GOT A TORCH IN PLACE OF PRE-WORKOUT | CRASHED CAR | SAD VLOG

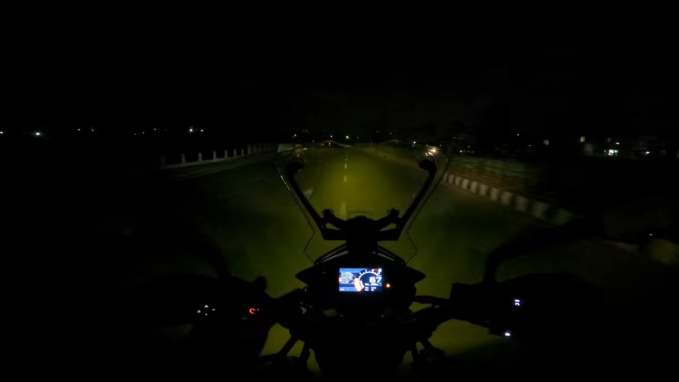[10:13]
वैसे मैं बोला था ना कि येलो लाइट फिल्टर लगा चुका हूँ मैं, और ऐसा कुछ दिख रहा है रोड. ओह मस्त लग रहा है.
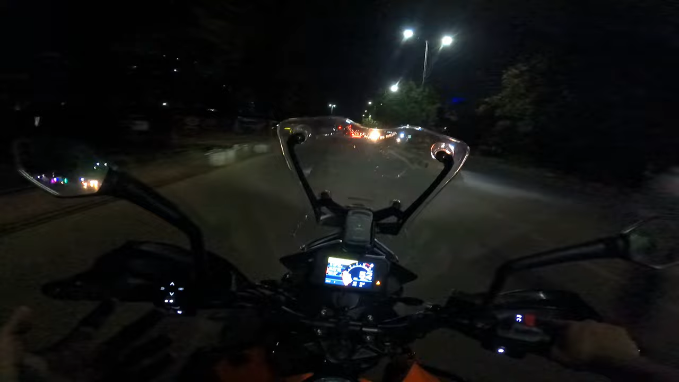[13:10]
क्योंकि वो जो पीछे वाला रोड है वो मतलब यू नो रात का टाइम है 11 बजे के आसपास, तो इट्स बेटर टू गो ऑन द मेन रोड. वैसे भी ट्रैफिक कम होगा, होपफुली ट्रैफिक कम होगा बोला,
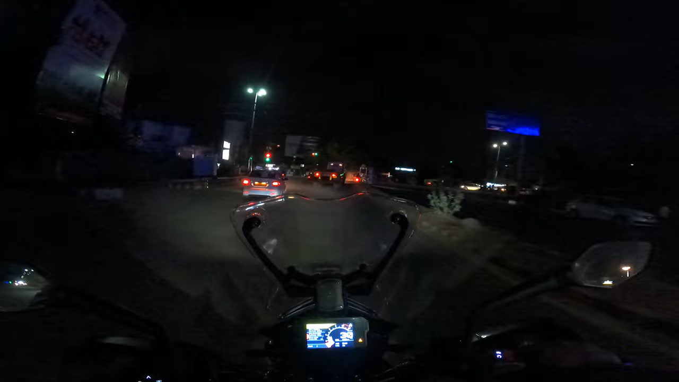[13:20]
आगे इतना बड़ा ट्रक है और ट्रैफिक है अभी भी. सो चलते हैं घर आराम से धीरे धीरे.